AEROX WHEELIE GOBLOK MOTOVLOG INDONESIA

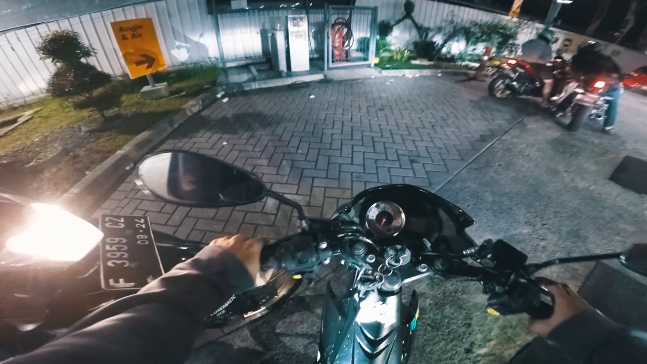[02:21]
Ini habis krimi sedikit. Gak tau bakal ngebut apa enggak.
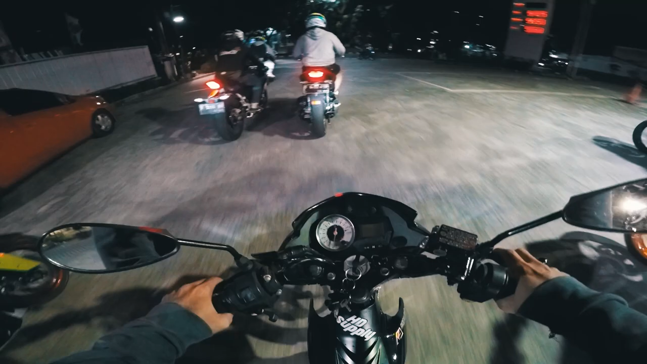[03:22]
Kita pakai Satrianya si Rangga. Rangga pakai motor gua yang enggak ada tenaganya gara-gara pakai itunya si Jaki.
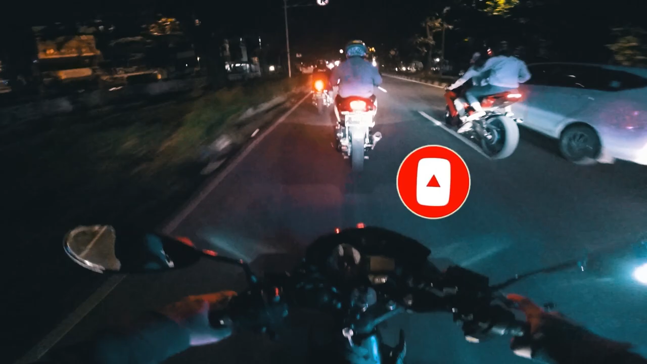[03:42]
Soalnya pasti pada kebut-kebutan gila. Wow, ini keadaan gerimis anjir. Ngeri, licin banget pasti.
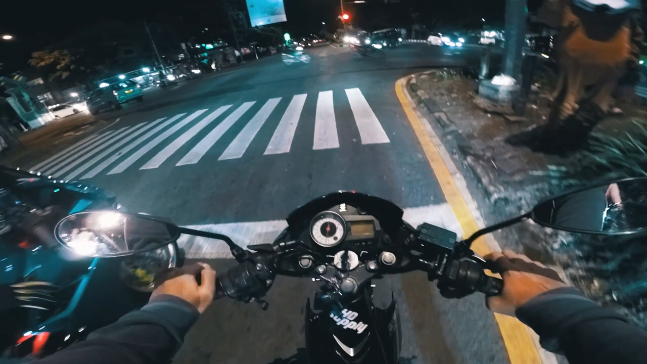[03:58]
Dan ini nggak bisa netral. Nah, netral kan.
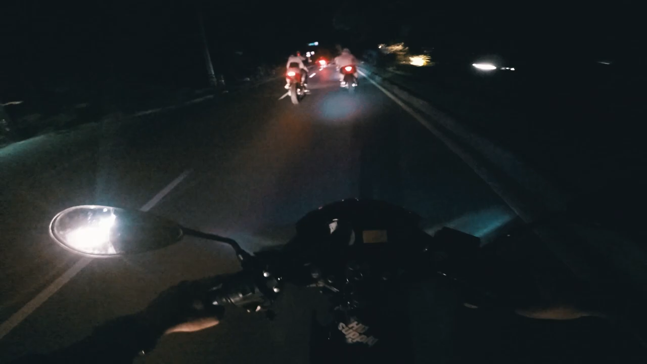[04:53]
Mengerikan. Gua ketinggalan lampu merah anjir. Barbar. Ampun Bang Jago. Gua belakang aja anjir. Tuh rame gila.
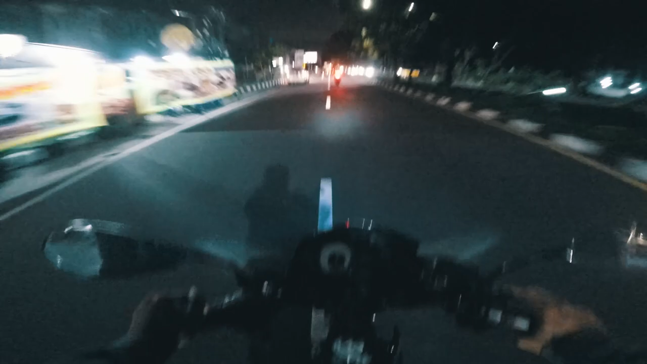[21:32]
Ini si Ica mana anjir? Yang lainnya mana anjay? Ini kok kasih pisah? Apa Ica Kaila? Apa gimana ini?
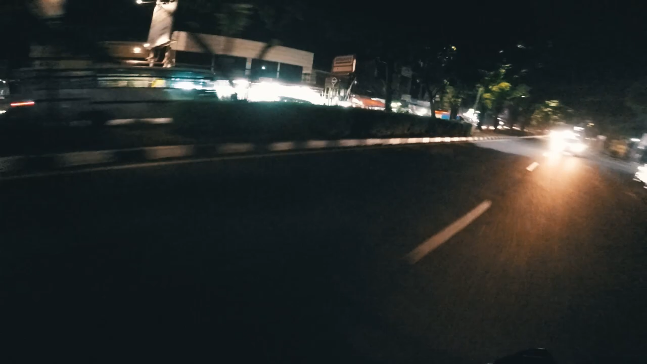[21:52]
Ih, pada kemana goblok? Goblok, aing terpencar sendiri. Ih, yang lainnya mana anjir?
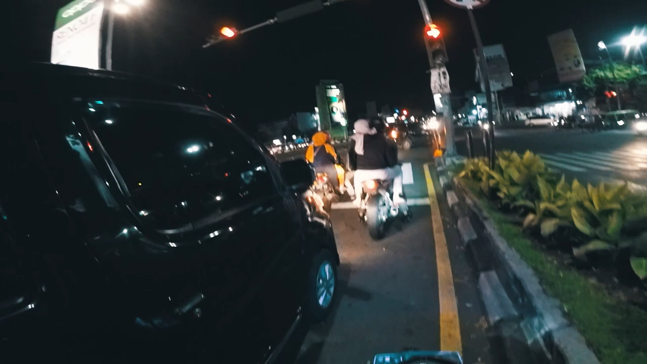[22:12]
Anjir, gue terpisah. Kan si Sigit balik nih. Si Rangga sama si itu mana? Nanti Ayla.
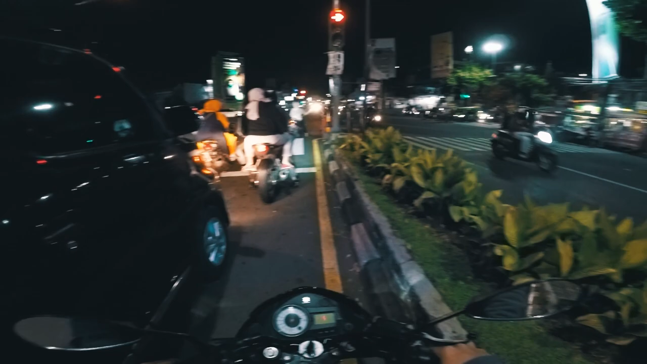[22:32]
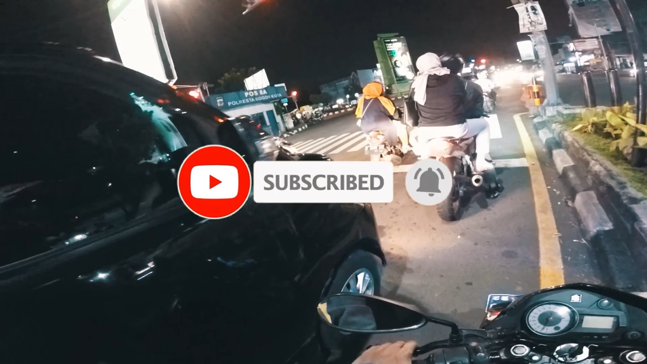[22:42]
Itu si Ayla apa bukan sih?
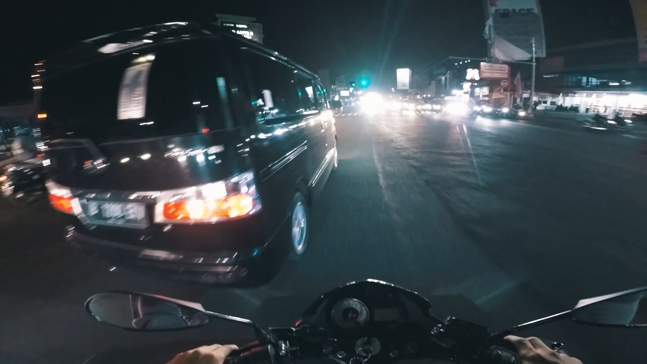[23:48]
Mana sih anjir? Duluan. Nanti gua cari sendiri dah. Bentar. Gua bingung nih, yang lainnya pada kemana anjir?